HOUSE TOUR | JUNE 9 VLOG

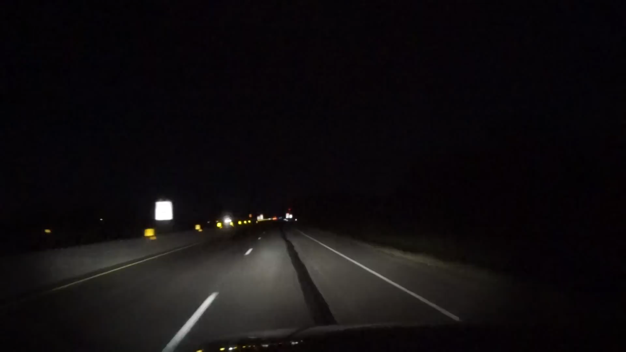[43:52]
Just country. Isn't that pretty, though? But I always wonder, like, who lives in that house? There's, like, one light on. What's going on over there, you know?